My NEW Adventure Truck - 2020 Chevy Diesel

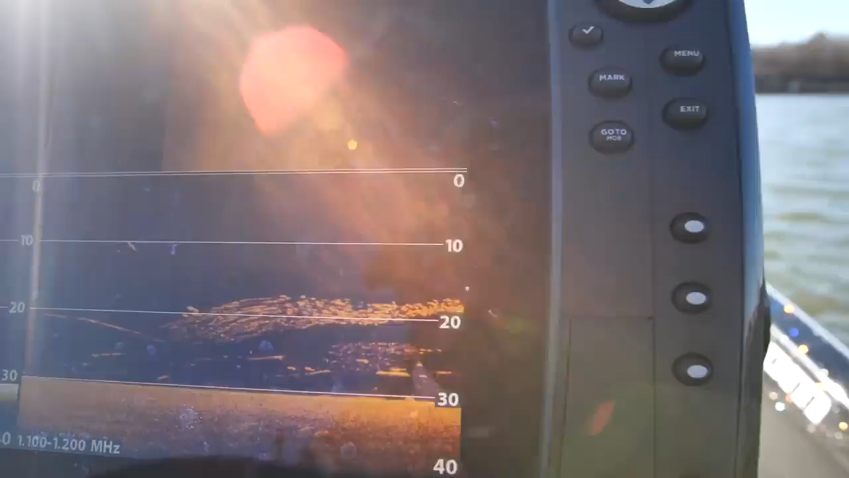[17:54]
uh we've come across a lot of bait and we did find
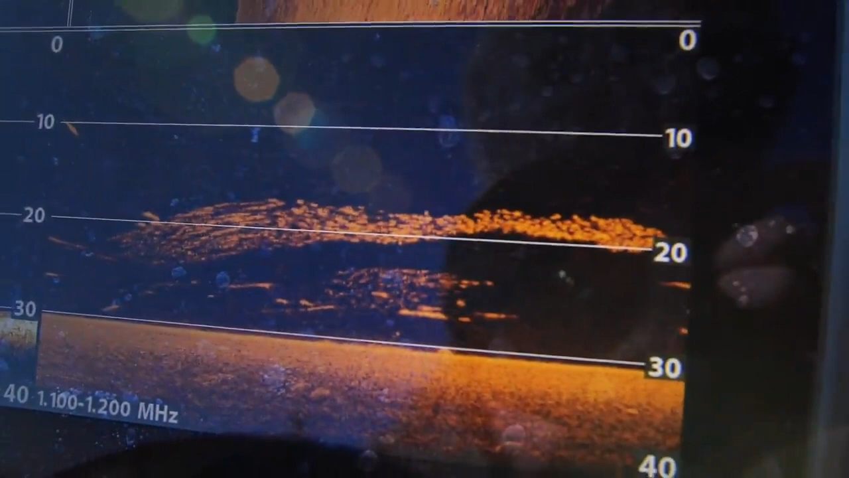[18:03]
like 25 26 foot down look at them right there sitting below that bait
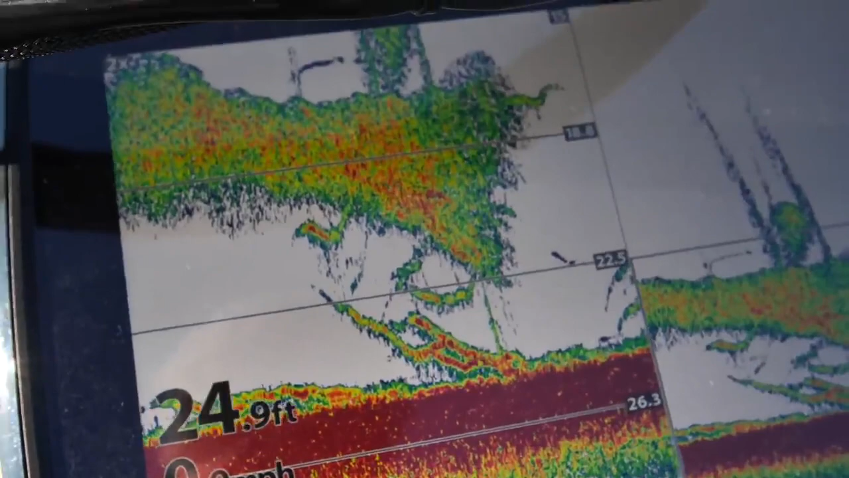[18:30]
On screen: depth 24.9 ft
and we got our customers right there that is just amazing you can see this kind of stuff that's just on
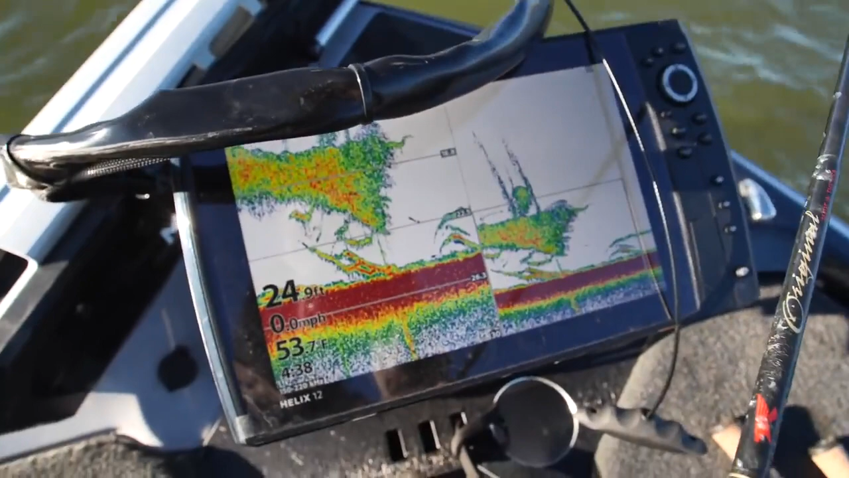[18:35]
On screen: water 53.7°F, speed 0.0 mph
the the 2d let me switch over i haven't really showed this that much
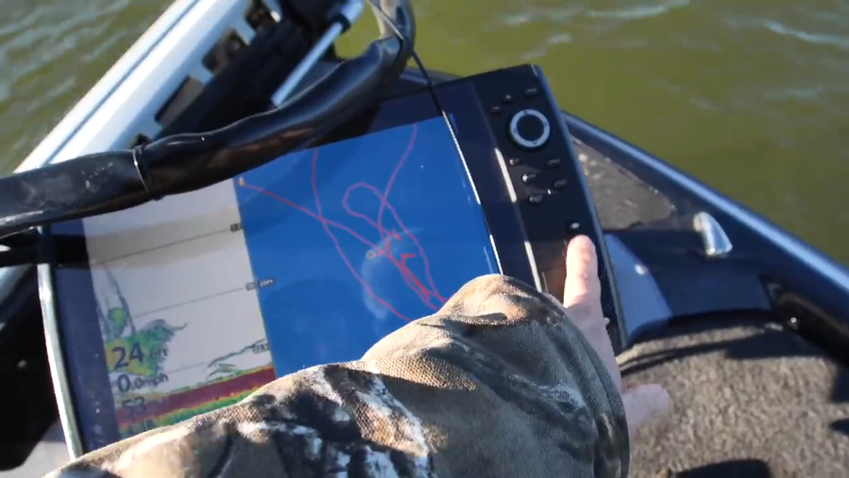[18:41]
but that's what it looks like in in the mega
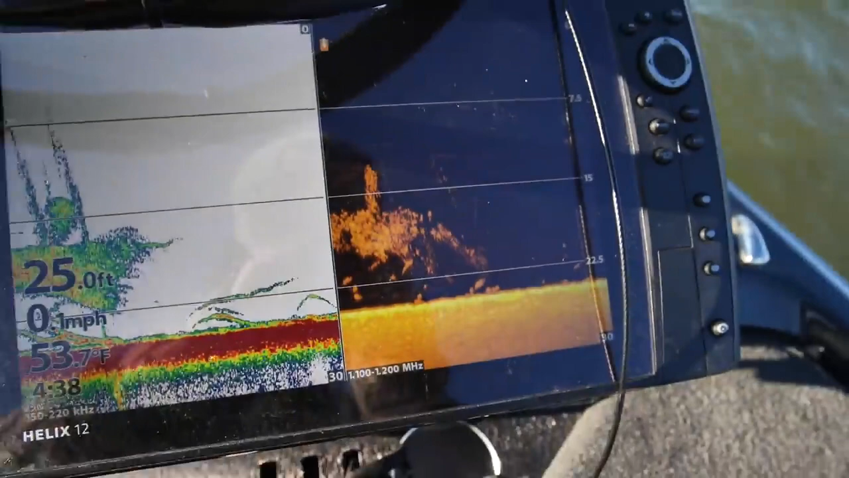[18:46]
On screen: water 53.7°F
in the mega imaging you can make out the individual things but when i'm like vertical jigging i
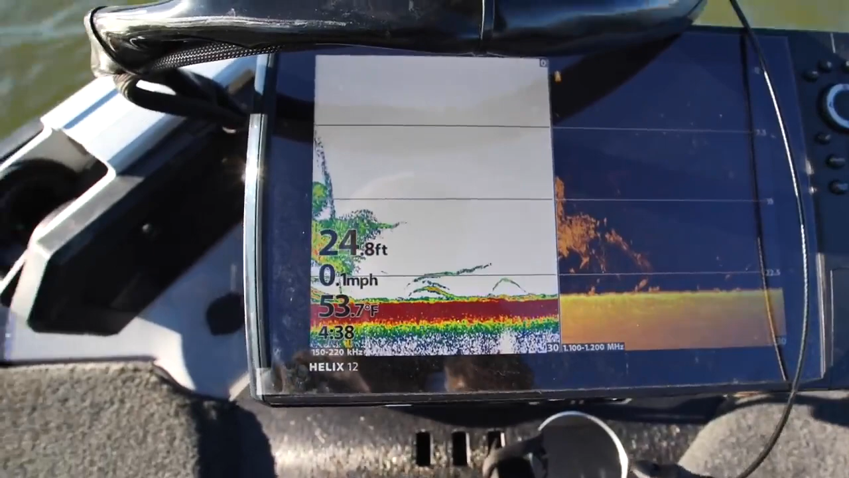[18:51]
On screen: depth 24.8 ft, water 53.7°F
kind of like to use the the 2d lfd bring it in the hammer
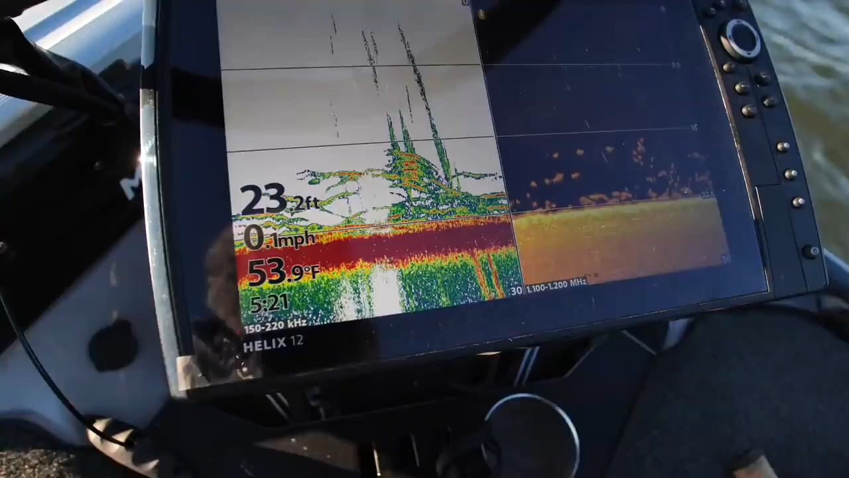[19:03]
On screen: depth 23.2 ft, water 53.9°F
when you see that you know you're gonna get bit oh yep things are happening i have a fish on